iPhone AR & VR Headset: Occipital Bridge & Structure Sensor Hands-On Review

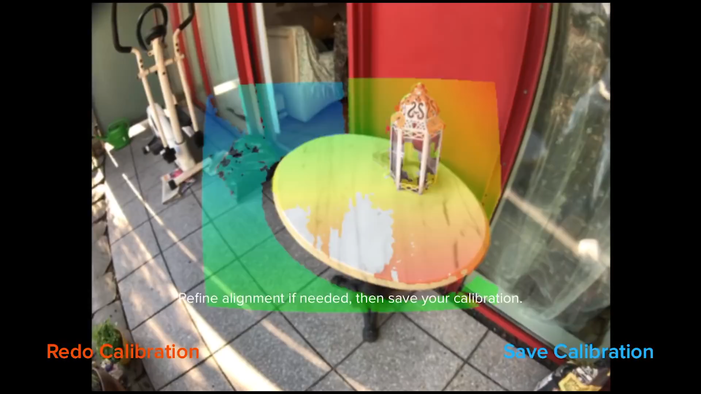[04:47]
Next thing you have to refine that automatic calibration manually by moving your thumb onto the touch screen of your iPhone and really
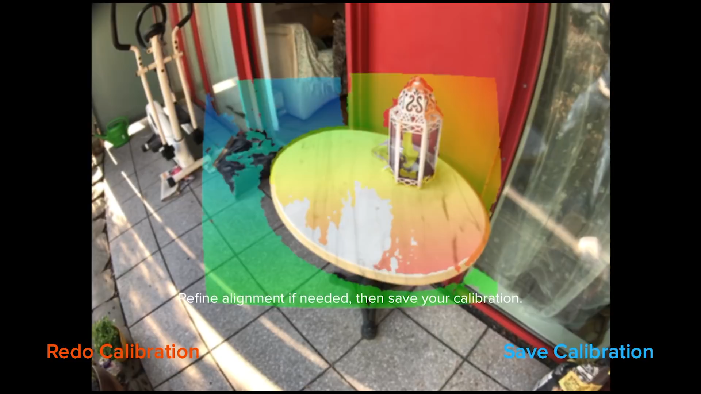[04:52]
aligning that infrared picture with the real world.
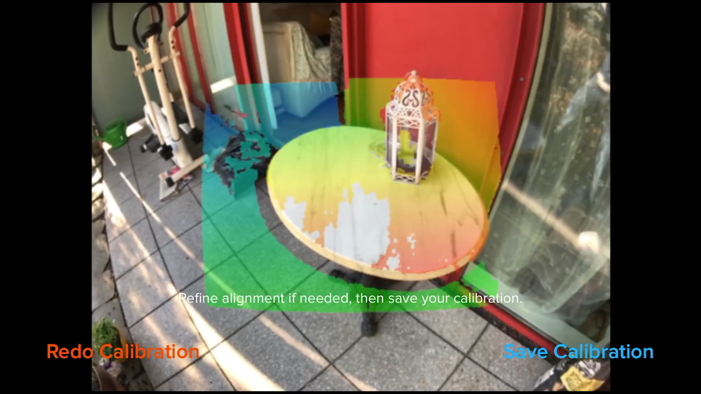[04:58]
And then actually you're done and save calibration. You have to click on it on the right bottom. I did that right now.
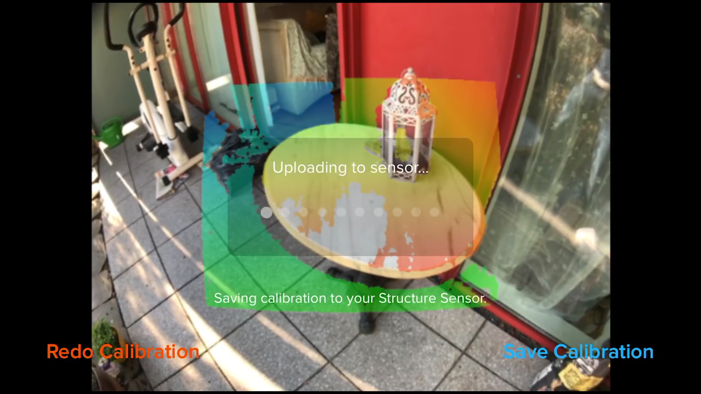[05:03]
And well, then the calibration is being uploaded and then your structure sensor is perfectly calibrated.
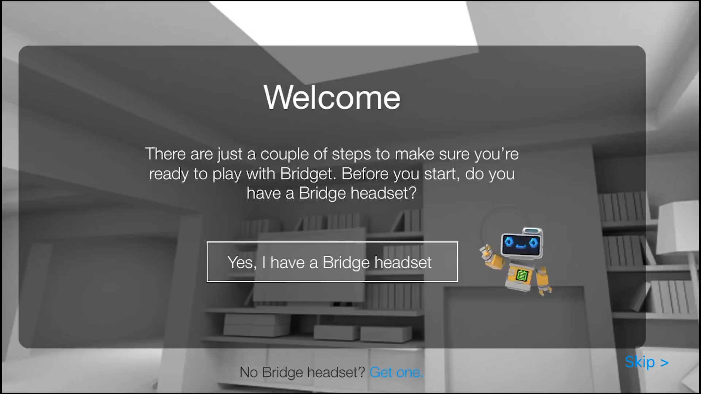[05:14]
So now we're going to have a look at the demo that comes with the Occipital Bridge headset.
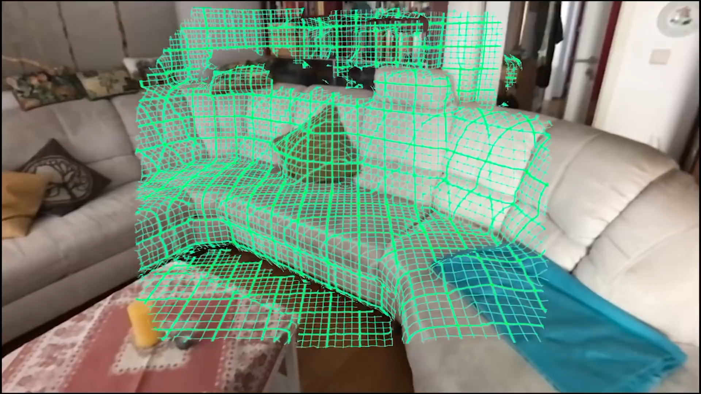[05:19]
So first of all, you scan the environment and that is really cool.
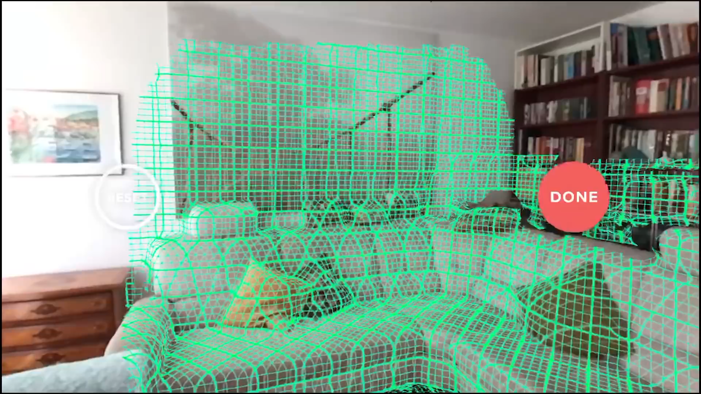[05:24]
So this structure sensor perfectly captures your environment in 3D, all the depth, everything that's there.
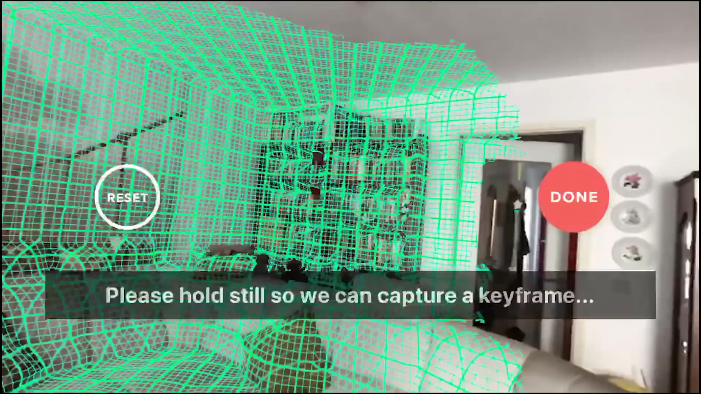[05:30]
And it is pretty awesome, pretty amazing,
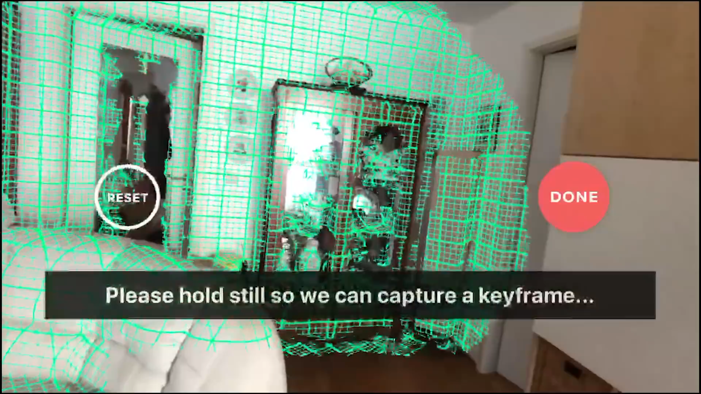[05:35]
gives you that kind of matrix feeling that you're scanning your surrounding and, yeah, that you're basically digitizing everything around you as it is.
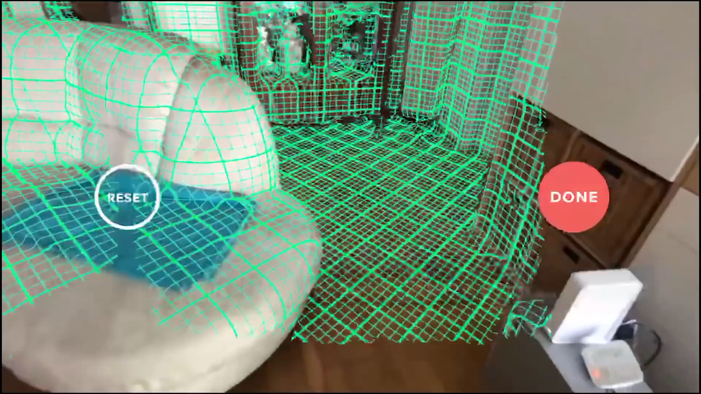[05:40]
And, well, it happens simply by moving your phone around in real time,
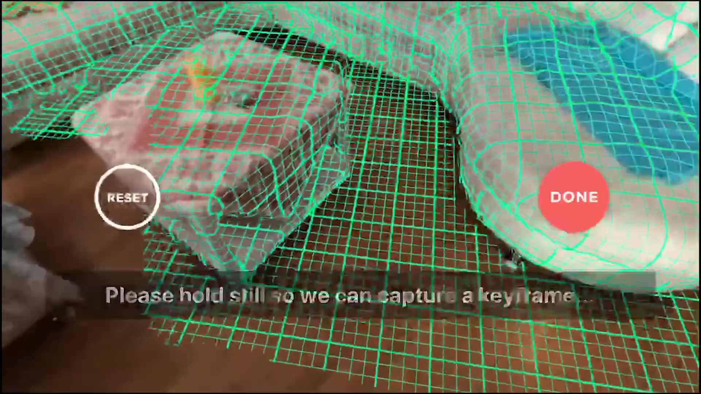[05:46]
as you can tell here.
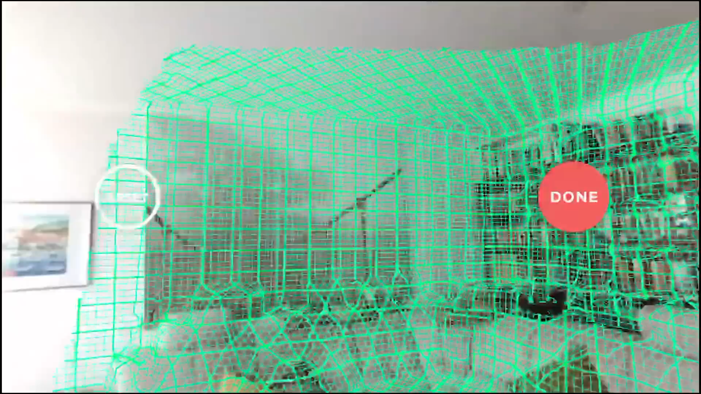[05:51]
And that is really, really cool.
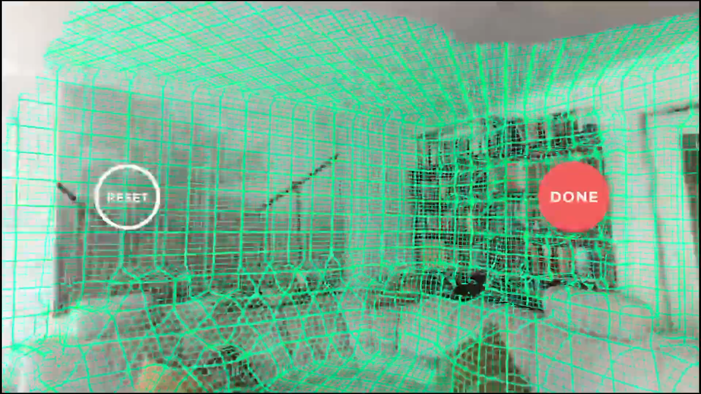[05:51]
So, yeah, I've captured this part now of the room, not the whole thing, but only this part.
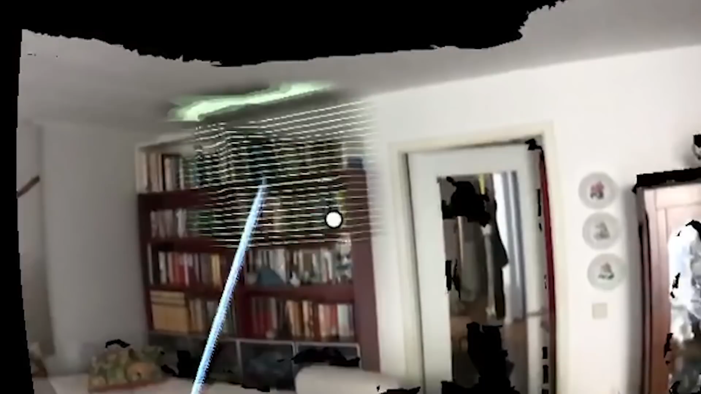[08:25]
Yeah, by simply scanning your world in TV, it's a cool little effect. Again, it's a bit like matrix style.